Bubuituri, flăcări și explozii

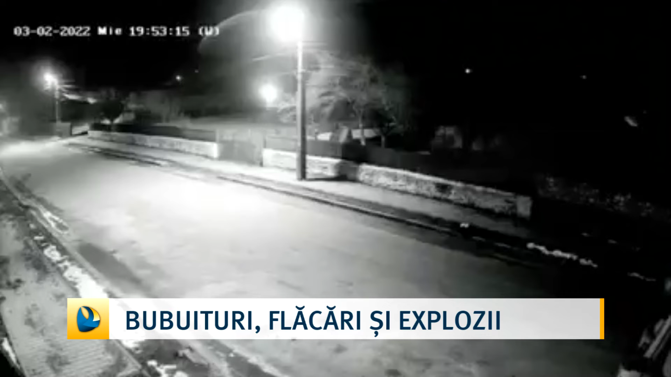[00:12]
Așa s-au trezit noaptea trecută localnicii din zona Gura Dobrogei. Mai multe bubuituri s-au auzit în jurul orei 20. Oamenii speriați au ieșit să vadă ce s-a întâmplat. Da, eram în casă și dintr-o dată am ieșit afară.